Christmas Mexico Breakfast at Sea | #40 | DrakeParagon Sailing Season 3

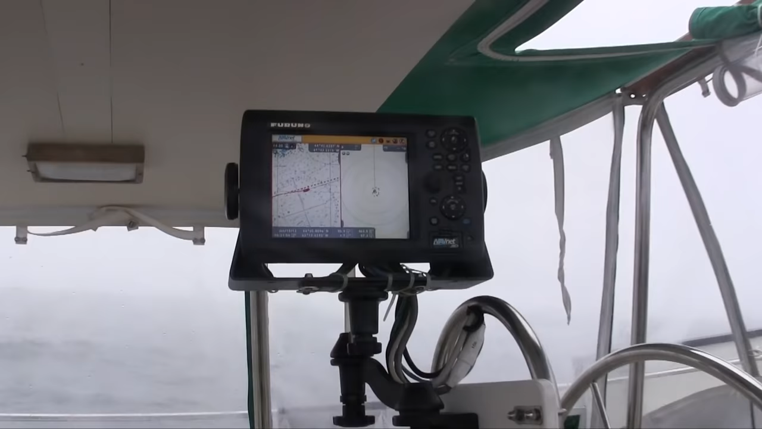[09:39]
As you can see we're going east-northeast
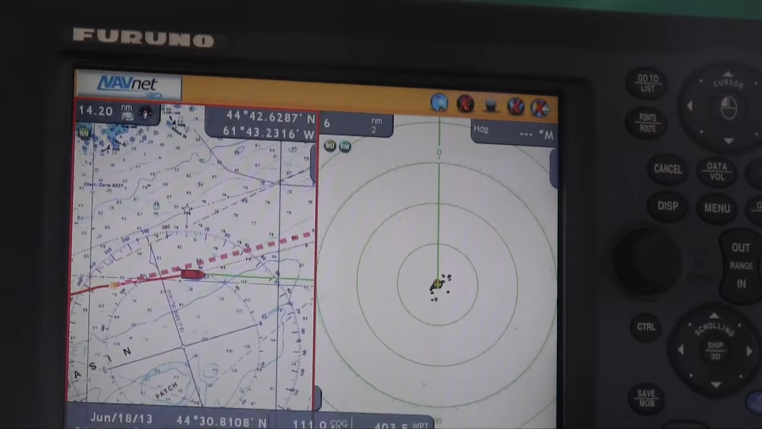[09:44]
and on the right half of the display that's the radar set to
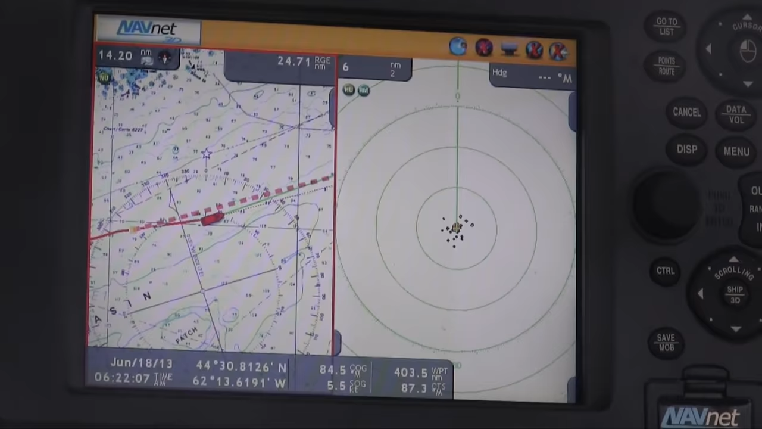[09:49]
six miles out and every ring is two miles.
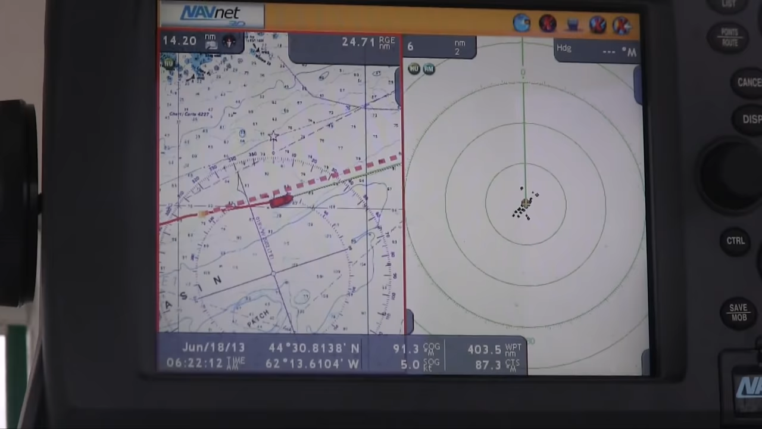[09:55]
There's no radar contacts at this time.